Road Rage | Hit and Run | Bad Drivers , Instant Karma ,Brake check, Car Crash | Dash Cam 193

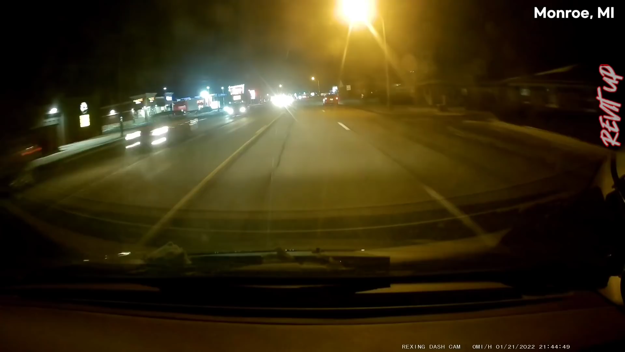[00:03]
14 or 15 this year. Watch the guy coming out. Watch it. Watch it. He's coming over. The hell, you... buddy? Don't. You don't need to do that.